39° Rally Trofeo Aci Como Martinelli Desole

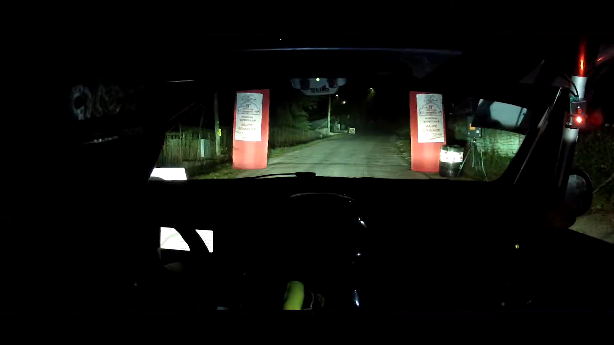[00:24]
Vai 30 a sinistra, in destra 4 lunga no, 4 lunga no, 50 Sinistra, 50 a destra, alla ringhiera, destra 4, alla ringhiera, 4, 50
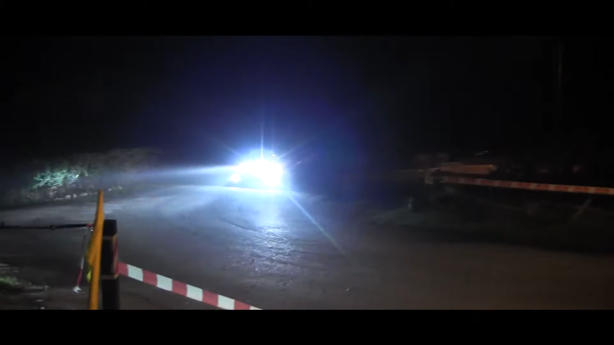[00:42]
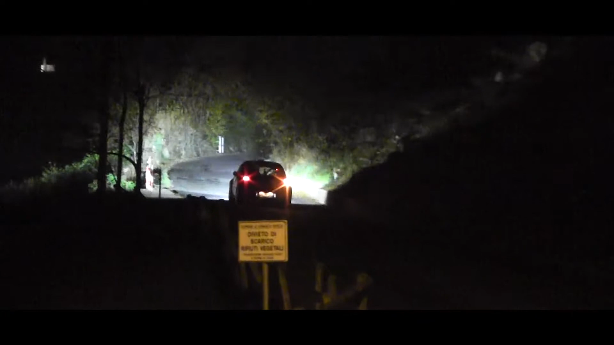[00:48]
In sinistra 4 tieni, 4 tieni, forse sporca,
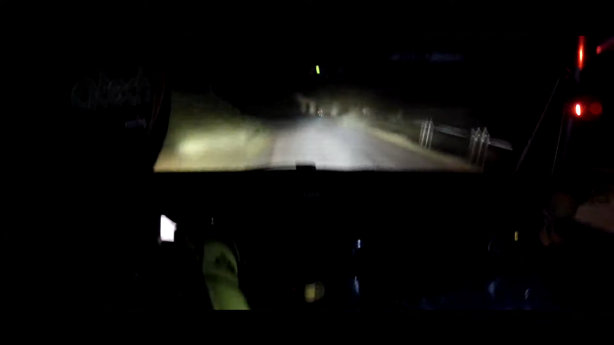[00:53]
in destra 3 più tieni, 3 più tieni, in sinistra 100 Destra lunga, in sinistra 3, forse sporca, 3 forse sporca,
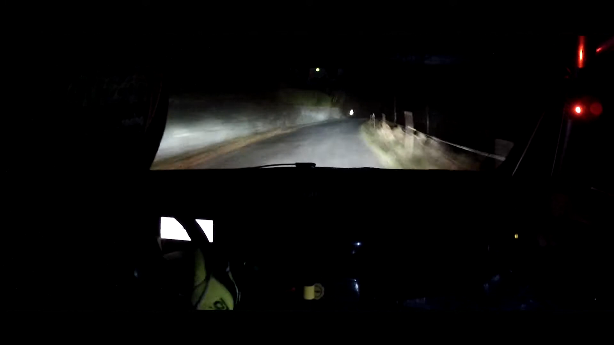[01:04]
in destra 4, forse sporca, in sinistra